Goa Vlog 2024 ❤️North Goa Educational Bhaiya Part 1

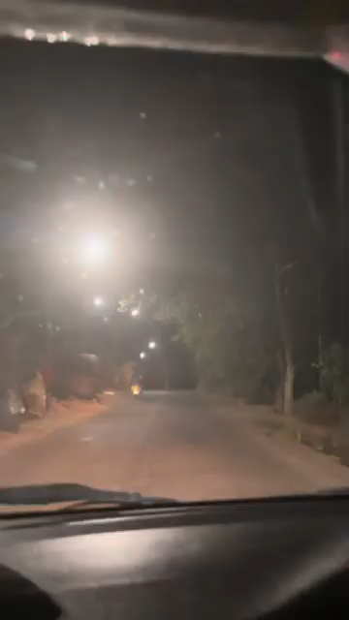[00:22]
डूड जिस पार्ट में मेरा रिजॉर्ट था न वो लेजिट जंगलों के बीच में था मुझे जंगलों के बीच से होकर अपना रिजॉर्ट पहुचना पड़ता है लेकिन